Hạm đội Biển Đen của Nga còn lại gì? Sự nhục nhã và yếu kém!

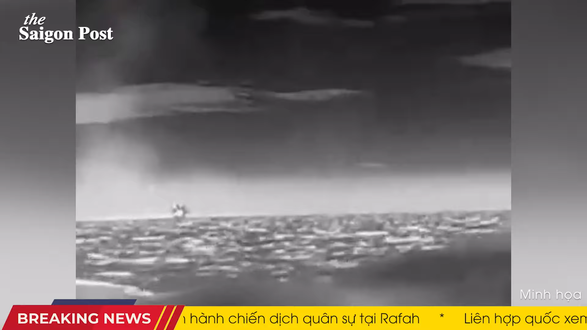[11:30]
Ukraine đã đánh chìm tàu hỗ tống Ivanovet ngoài khơi bờ biển Crimea vào đêm ngày 31 tháng 1 năm 2024, sau khi nó bị xuồng không người lái trên biển tấn công trực tiếp vào thân tàu.